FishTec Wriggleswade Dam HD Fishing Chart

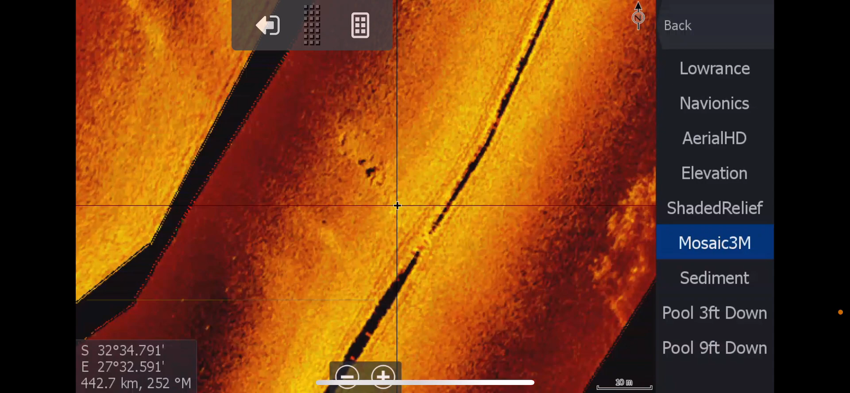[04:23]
This is the first time I went when it was only three feet down or one meter down. You can see this little bit of a ridge there. What's so nice about the side scan is the shadows. So, you can sort of get like a 3D sort of perspective. So, if we go back to our satellite, because we don't have an aerial HD of it being so low.